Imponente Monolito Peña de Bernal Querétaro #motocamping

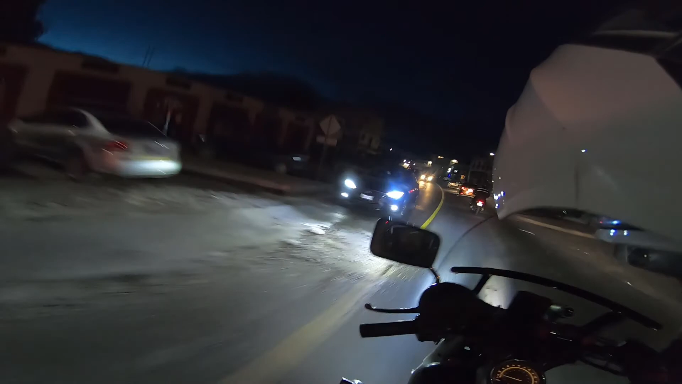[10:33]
Pues ya llegamos aquí a Peña de Bernal. Ahorita se veía, ahí está grande, se ve oscura, pero ahí se ve.
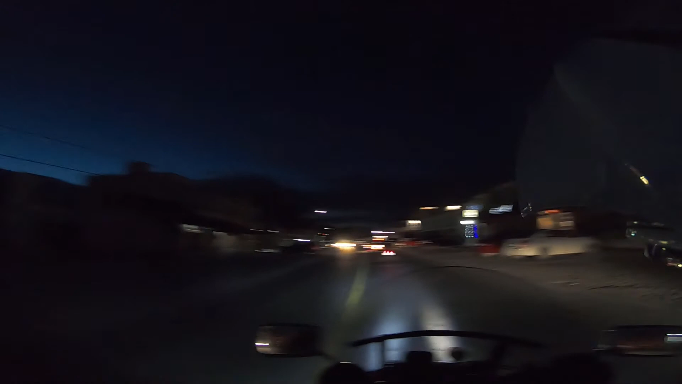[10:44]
Creo que pasé por aquí cuando venía el rally. Pasé muy cerca, no me acuerdo si por aquí, pero sí me acuerdo que sí pasé muy muy cerquita de aquí de Peña de Bernal, creo que sí la vi. Pues ahorita vamos a, yo creo que ir a ver si podemos encontrar el camping, a ver si hay o dónde quedarnos en el caso de que no haya camping, un hotelito o algo.
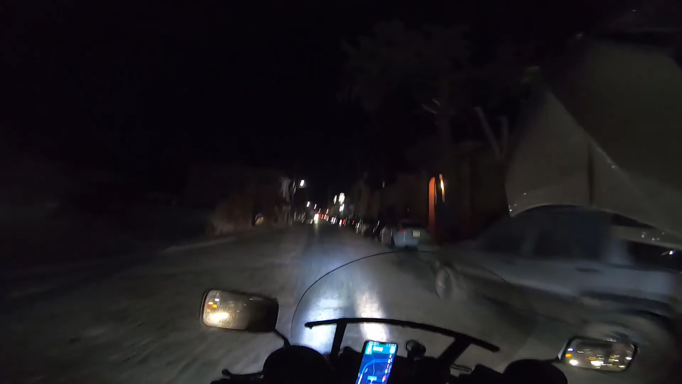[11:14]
sea suficiente. Porque nomás traigo una sabanita.
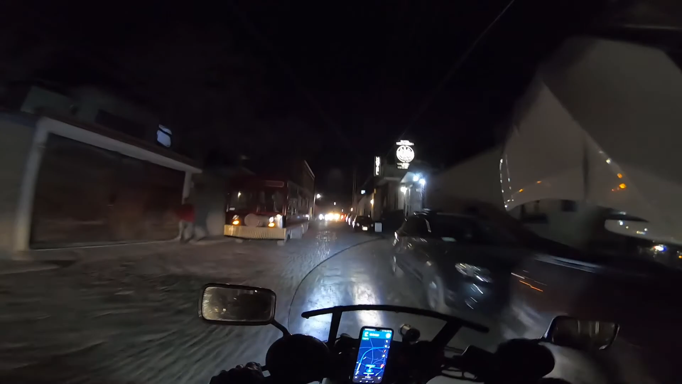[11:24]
El sitio nomás trae su jorongo. Yo espero que traiga. Ah, sí, creo que sí trae el dipping y su jorongo. Entonces, oye, me da la impresión de que esta calle como que no es doble sentido. Pero ¿por qué me están mandando el maps?